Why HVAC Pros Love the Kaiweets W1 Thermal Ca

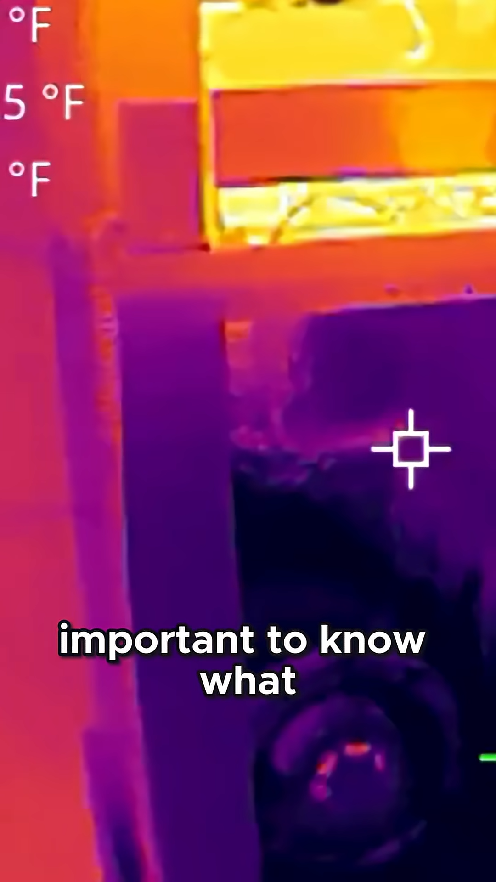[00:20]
It's really important to know what your motor temperatures are, your coil temperatures are. Now, check this out.
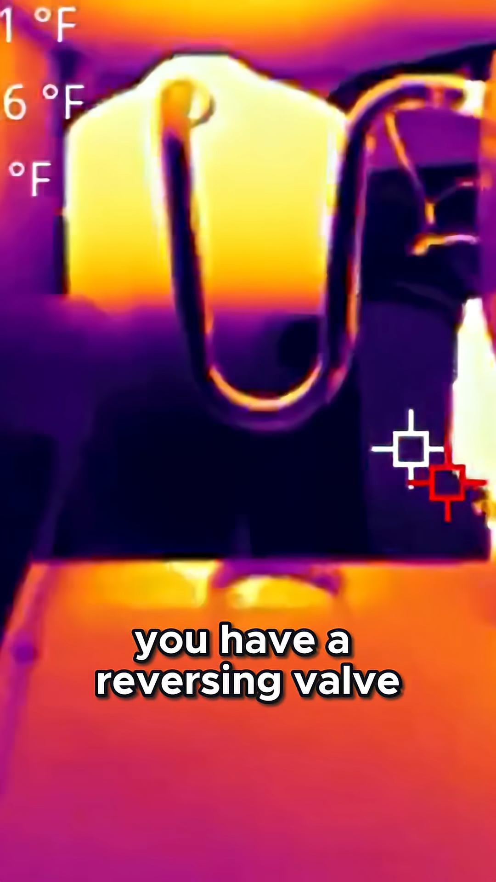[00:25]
What if you have a reversing valve or a solenoid? It's really good to know what the temperature of those solenoids and reversing valves are
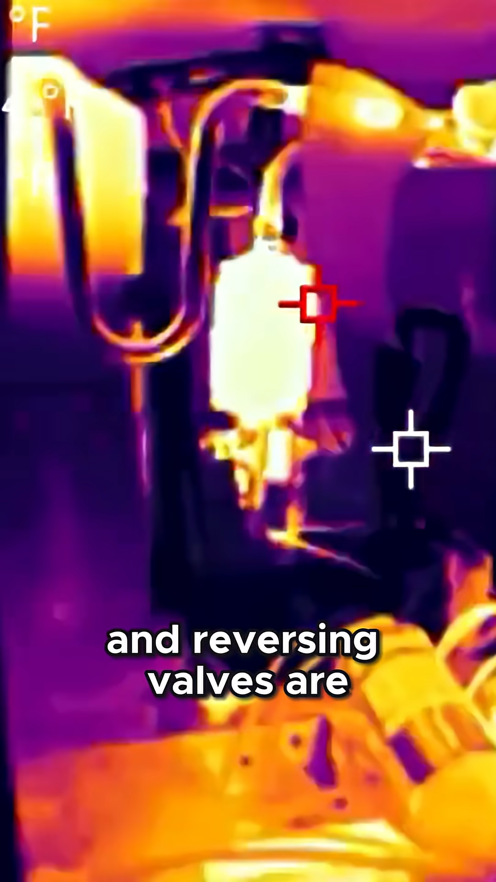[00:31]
and the delta T across those because that could indicate if you indeed do have a solenoid that has stopped working.